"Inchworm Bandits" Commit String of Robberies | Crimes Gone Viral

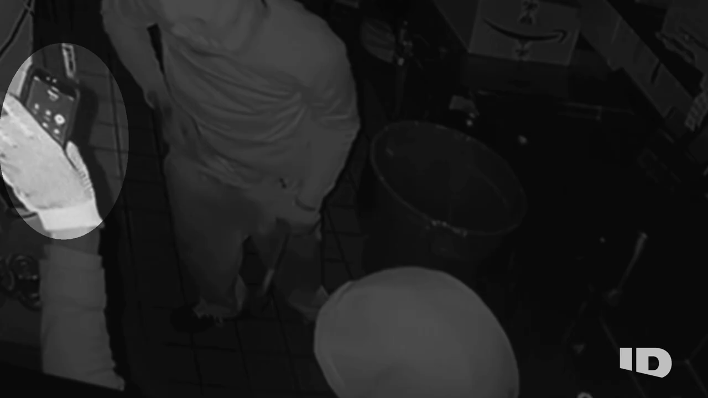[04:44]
You'll see a cell phone lit up or on speaker.
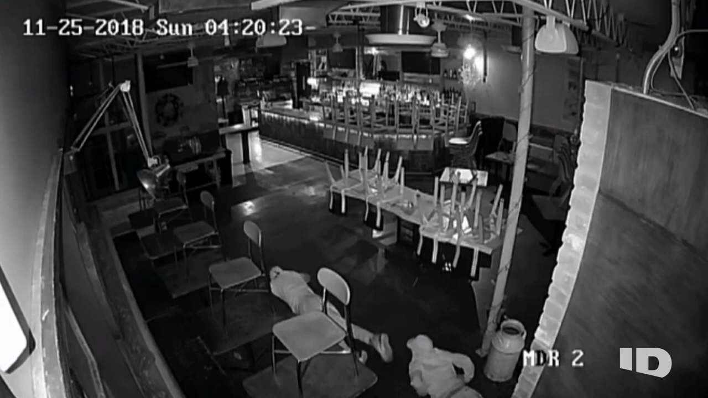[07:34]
And cash will make you do some strange things, like doing the inchworm at 3 a.m. at a pizza parlor with your boys. A lot of those restaurants, they typically don't do the money drop. They have the safes there that they drop the money into. The accessibility to the cash is there, so that's what they're looking to get.